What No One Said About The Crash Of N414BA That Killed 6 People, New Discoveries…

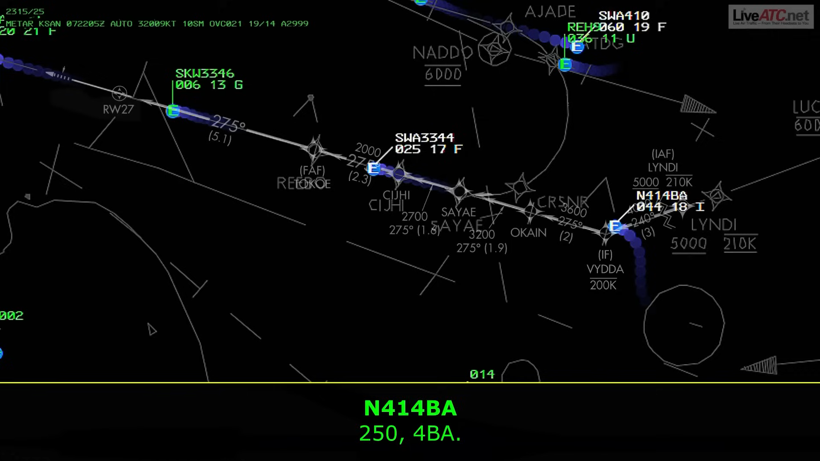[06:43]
November 4 Bravo Alpha, report established on the final approach course. Princess and 4 Bravo Alpha, you're not cleared yet, you're not cleared for the approach yet.
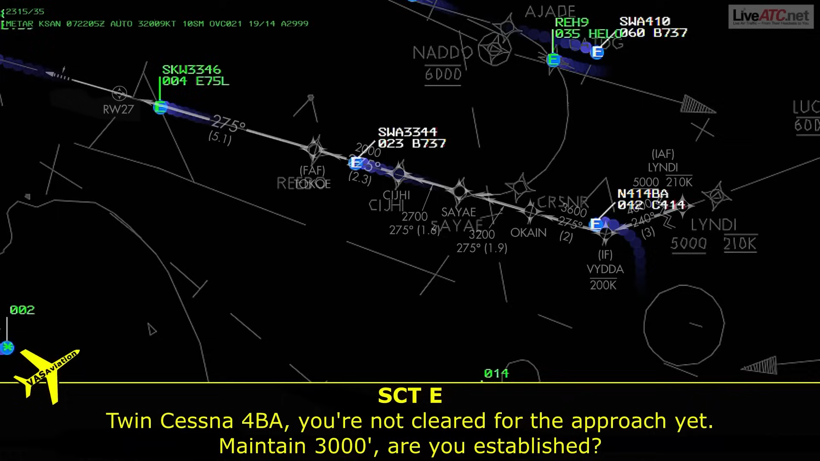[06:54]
You maintain the 3,000, are you established? Um, I maintain 3,000, I just gotta make my left-hand turn, then I'm gonna be on 4 Bravo Alpha.
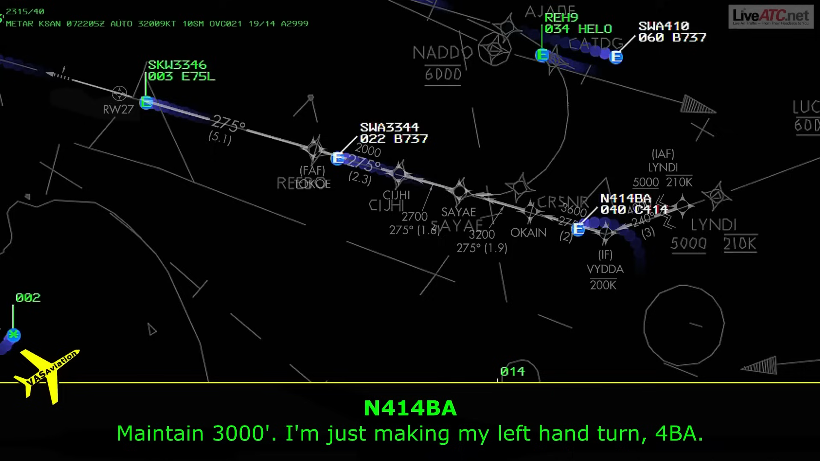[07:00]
4 Bravo Alpha, roger. If the Senate maintain 3,000, join the final approach course, please, let me know when you're established. The Senate maintain 3,000, 4 Bravo Alpha, and I'll let you know.
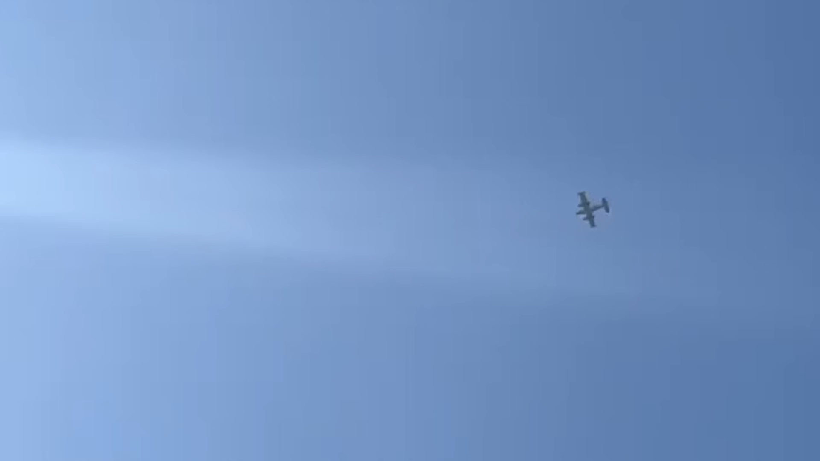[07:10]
We're now hearing signs of confusion. He's maneuvering, but not established.
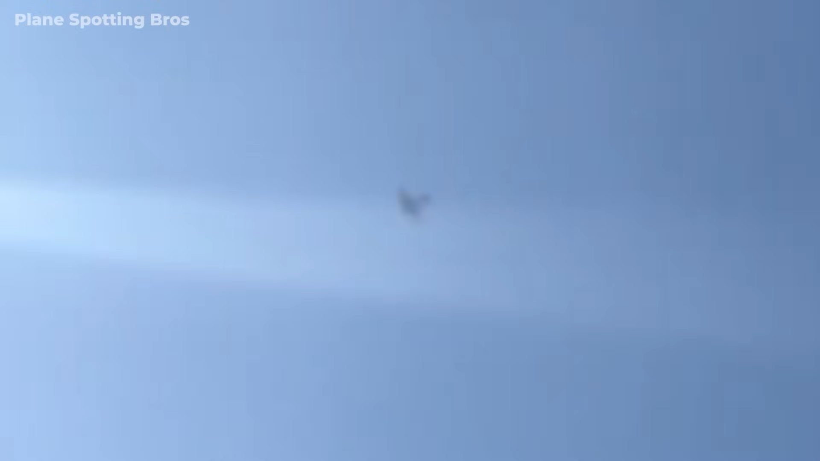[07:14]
ATC corrects the earlier instruction. A small miscommunication, but it matters. The pilot confirms his left turn, but we're not seeing solid situational control here.
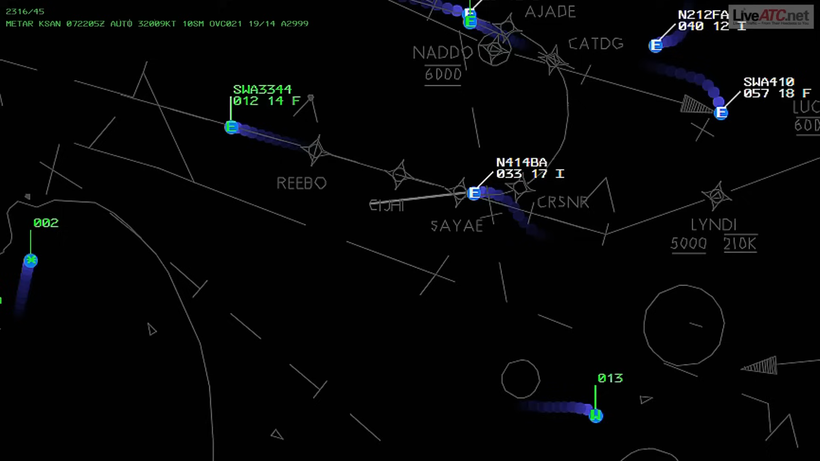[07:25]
Uh, 4 Bravo Alpha is established. System 4 Bravo Alpha is cleared, approach runway 27.
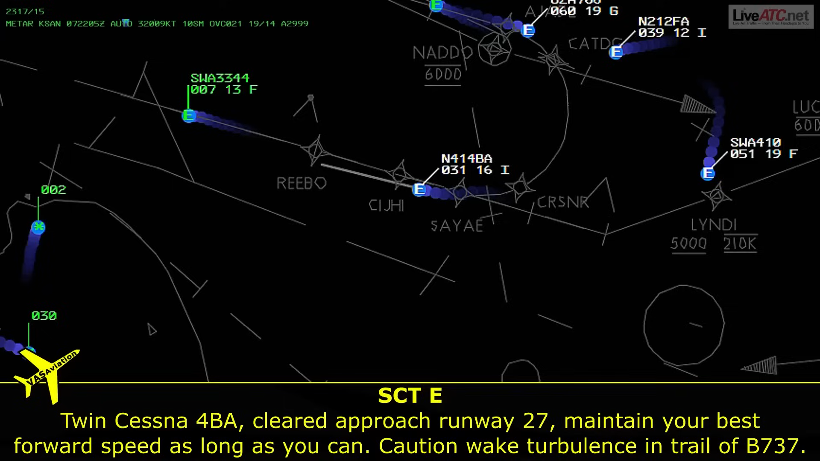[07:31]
Maintain your best force speed as long as you can. Constantly surveillance control 737. Step forward, please, 4 Bravo Alpha.
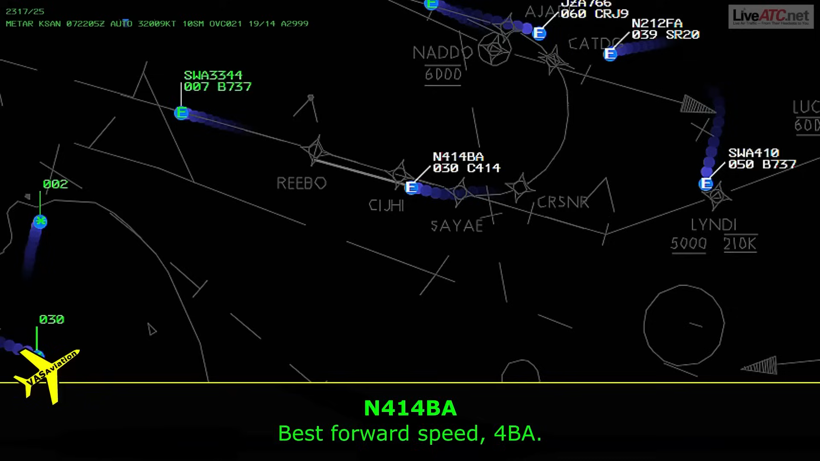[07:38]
Southwest 410, turn right heading 2-4-0, intercept final. Right 2-4-0, intercept final, Southwest 410.
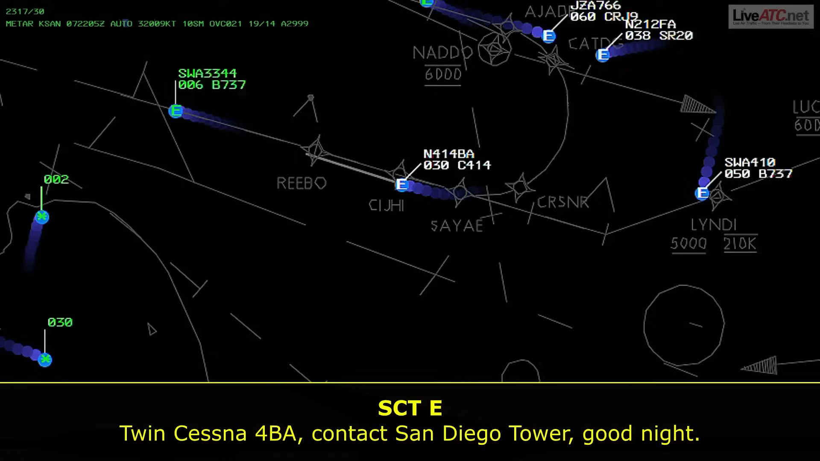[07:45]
Constantly 4 Bravo Alpha, contact San Diego Tower, good night. Over to Tower, 4 Bravo Alpha.
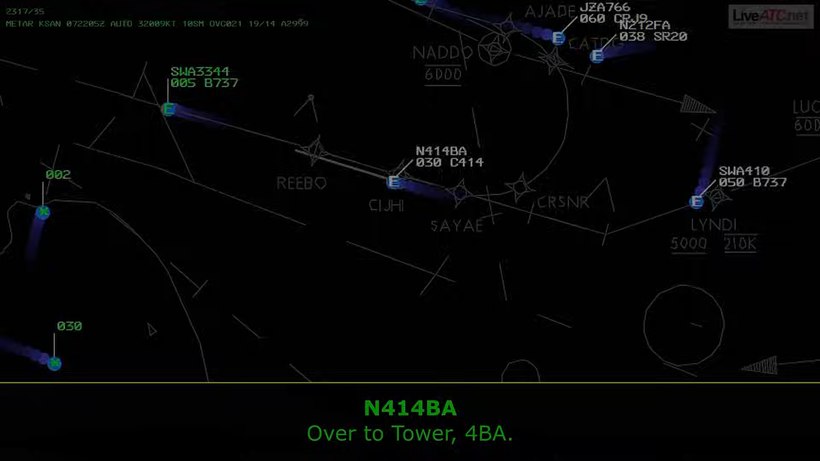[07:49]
If you didn't know what was coming, this would still sound like a functional flight, but it's deceiving.